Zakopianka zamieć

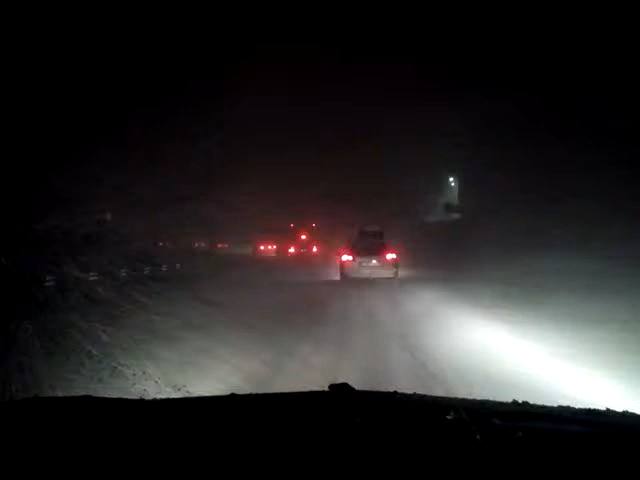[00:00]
To jest to kilka ustałów Chyba jest trochę mniej, tutaj śnieg Już i tak go fali strasznie Zauważaj Chyba niepokrym to było Nie ma już